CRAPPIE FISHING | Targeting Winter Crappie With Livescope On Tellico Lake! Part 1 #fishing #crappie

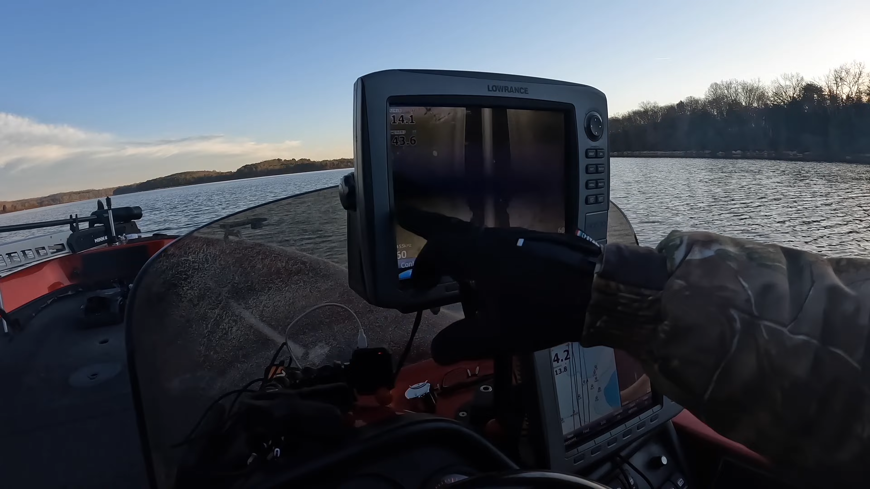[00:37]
again you got natural wood here here you can see those shadows you can see that shadow going there's just natural structure everywhere in this lake oh yeah look at them right there oh yeah look at that beautiful nice hi
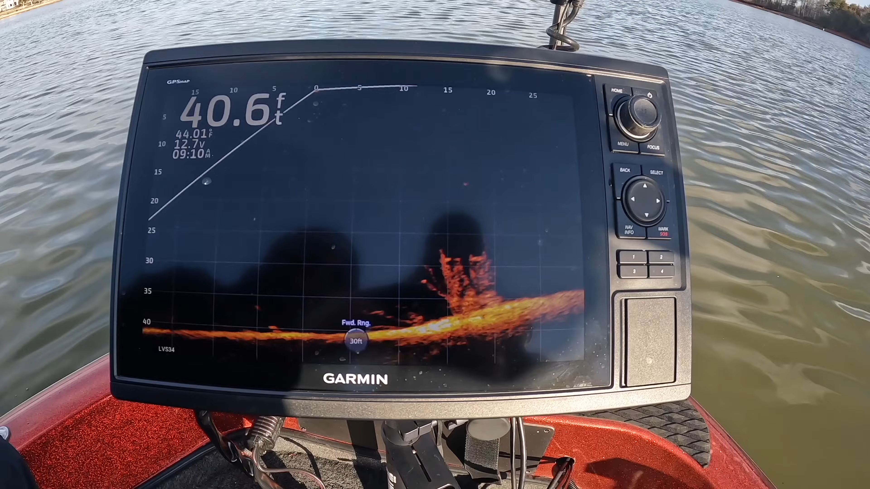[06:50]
On screen: depth 40.6 ft
try to get that first one so i don't spook that second one so you're going after that one or that one that closest one to us
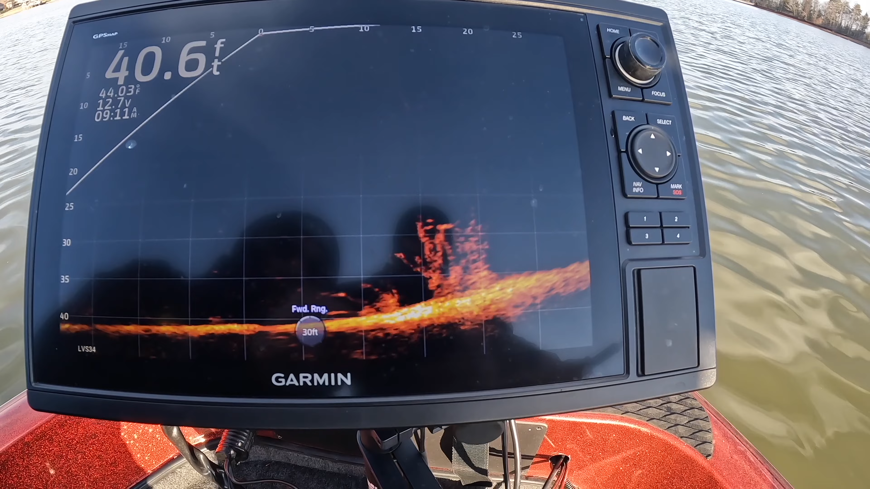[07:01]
On screen: depth 40.6 ft
oh here comes the other one they both saw it come yep absolutely you got him that's a big fish right here nice one oh
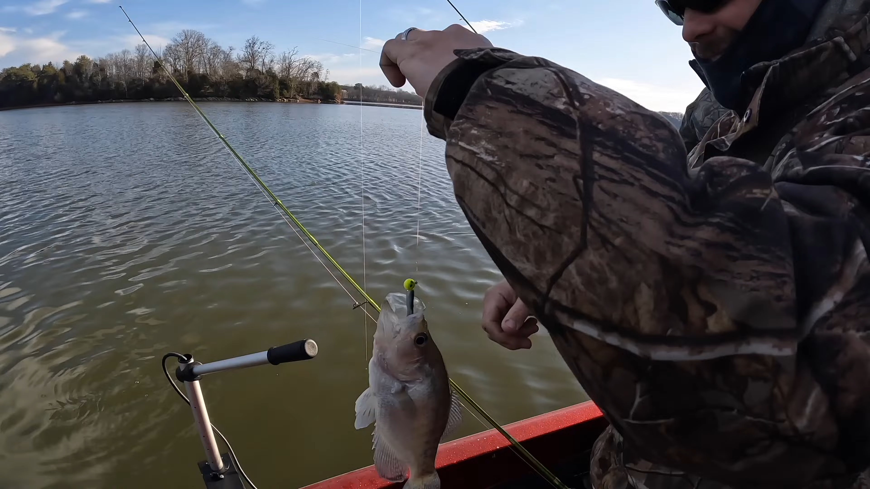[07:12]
and that guy's he's like that's yeah buddy right i got that guy's is why he is matt freaking zeno
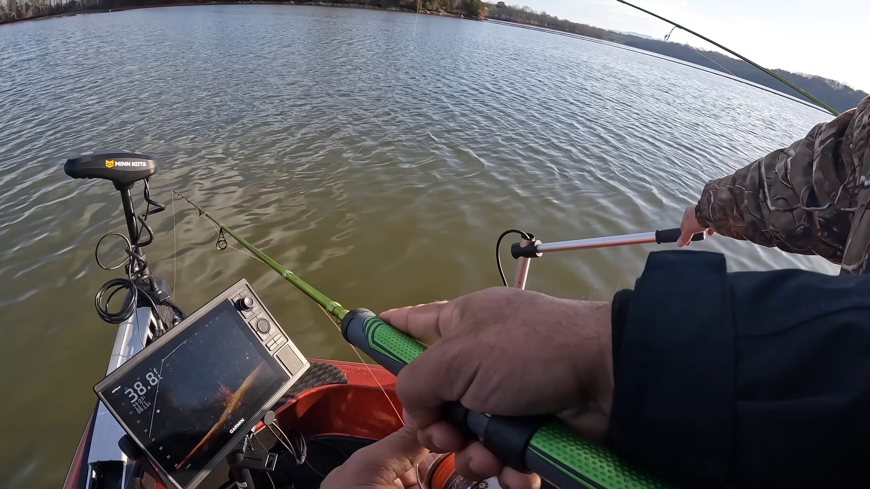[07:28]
come on come on oh my goodness you can aspire to be like him but there's only one going right on mike you're right on top of him go down mike keep going go down go down